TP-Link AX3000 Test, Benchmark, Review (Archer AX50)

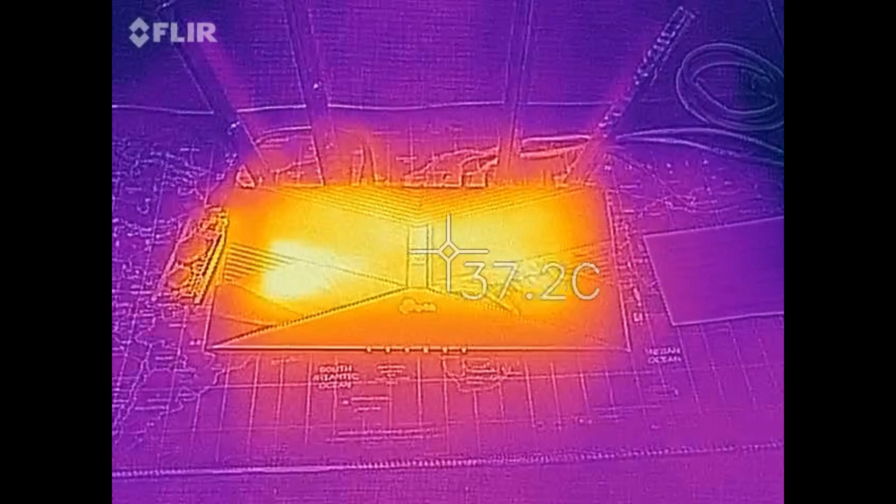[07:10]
On screen: spot 37.2°C
Of course, we've got to get the stereotypical Predator Vision ghost hunting shot. Either this thing's really haunted, or it's running just a little bit warm.